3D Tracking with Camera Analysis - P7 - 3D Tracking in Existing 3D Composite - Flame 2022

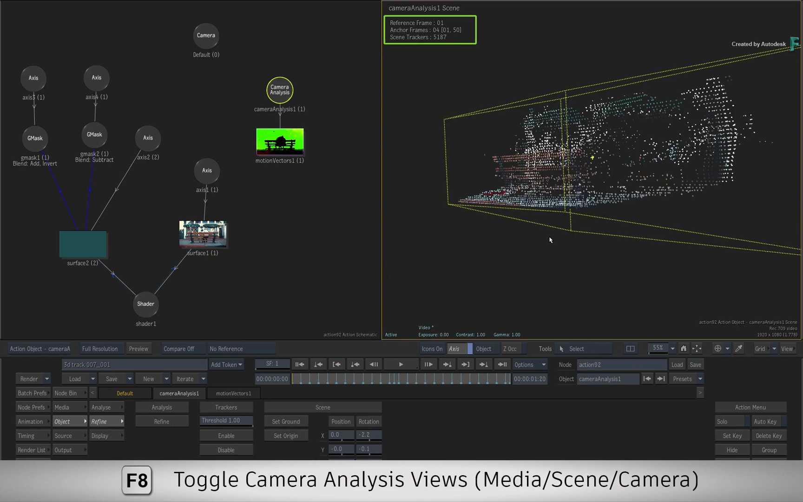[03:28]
And you can switch to the Camera Analysis Camera View… And see how the point cloud matches the shot's movement.